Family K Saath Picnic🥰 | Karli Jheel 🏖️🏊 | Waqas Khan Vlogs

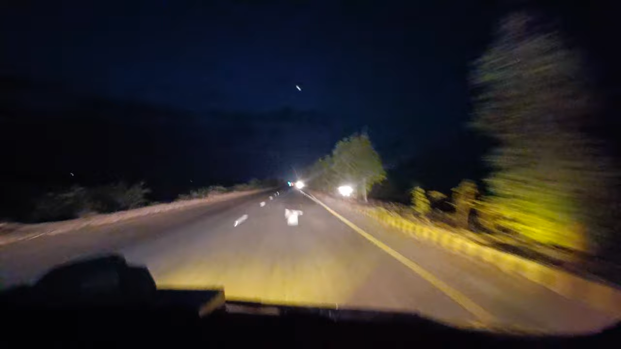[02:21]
صبح ہونے والی ہے اور اوپر جو ہے نا چھوٹا سا جو آپ آسمان پر دیکھ رہے نا یہ ایک چاند ہے جو یہ مجھے بھی نظر آیا بادل ہٹے ہیں تو یہ ماشاءاللہ خوبصورت نظارہ جو ہے نا یہ ایک پیدا کر رہا ہے ماشاءاللہ ماشاءاللہ تو بہرحال مجھے بہت مزا آ رہا ہے بہت مزا آ رہا ہے اور سفر دل چاہ رہے گے بس اسی طرح چلتا رہے ختم نہ ہو